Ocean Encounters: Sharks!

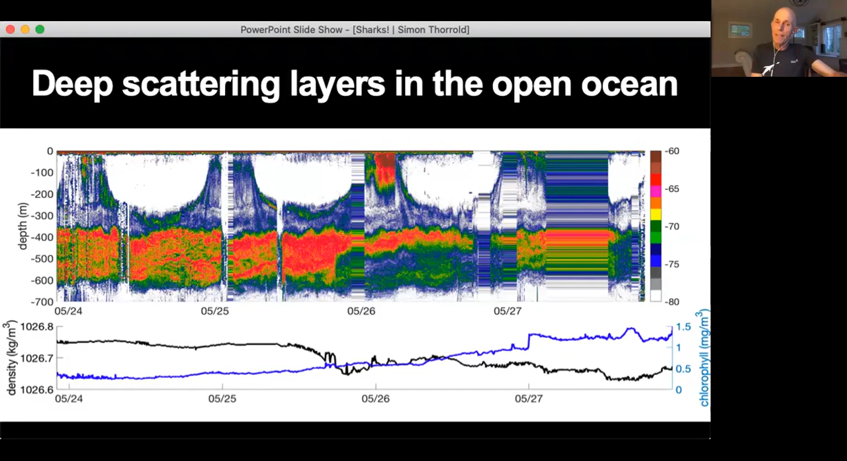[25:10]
But what we're doing is actually trying to trying to come up with ways of visualizing, getting better estimates of how much is down there. We're doing some really cool acoustics that Andoni Lavery at the Oceanographic is developing. She's putting really high tech acoustic packages on a toad sled that she can lower into the water.
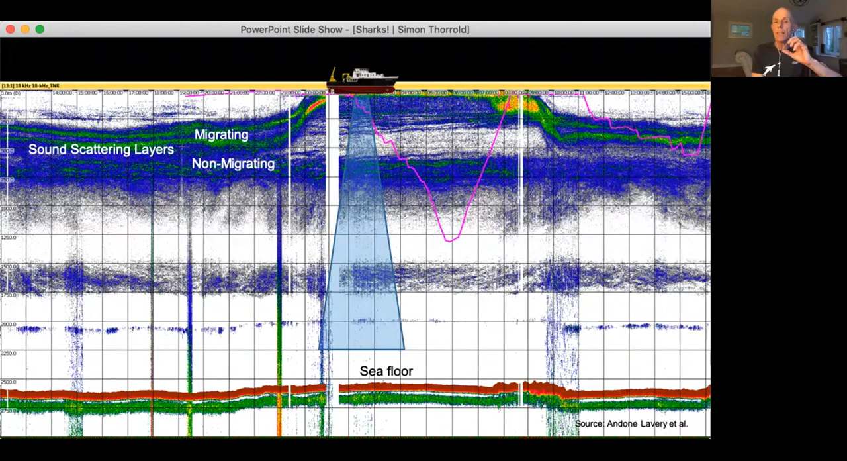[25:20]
And actually now use these acoustics that not only see bright red blobs where there are there are a bunch of organisms.
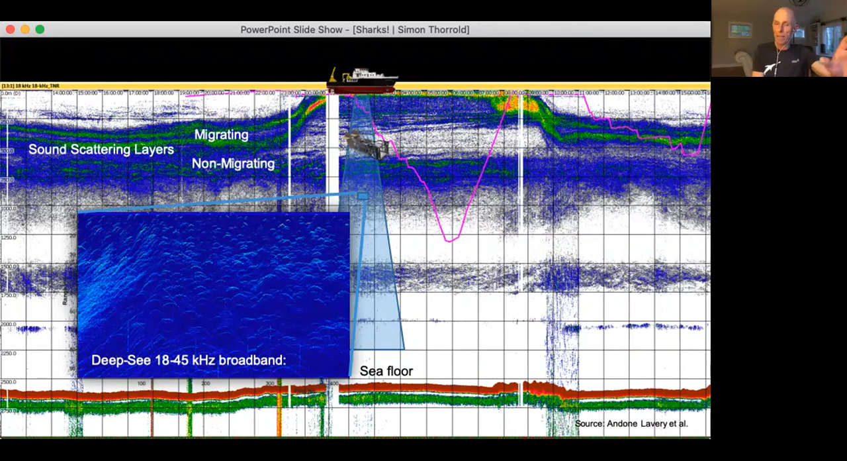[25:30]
But as you can see in this graph, this plot, you can actually see individual organisms. And so the team is now hoping to be able to get a much better estimate of this biomass because this acoustics is allowing us to now visualize individual organisms, which is really important if we really want to find out not only what is down there, but how much is down there as well.
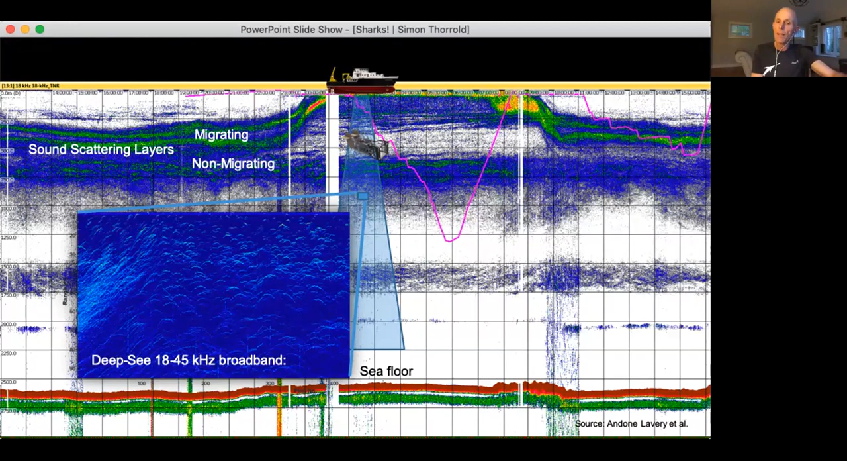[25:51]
So it's really interesting work that you'll see more of for sure as the project moves forward. And so here's just some of the examples that fish down there are really weird and really cool.